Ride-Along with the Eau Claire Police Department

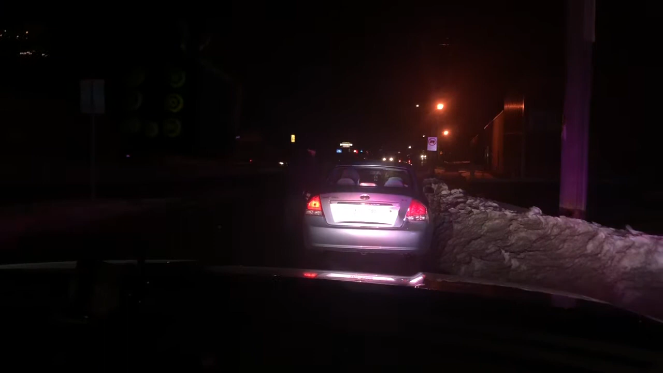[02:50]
Yeah, but usually if I'm pulling you over, if you want to just go to the right side. So, any time you see red and blue is behind you, just go to the right. Okay, that's what you're supposed to do, okay. I get it. Do you have your driver's license, Edmund? The reason I haven't flown you over, I actually was looking at the car. I thought this was a silver car. It didn't look like a Kia, and I thought it was the wrong car and the wrong plane at first. But also the tail amp that looks like it's broken right now, too.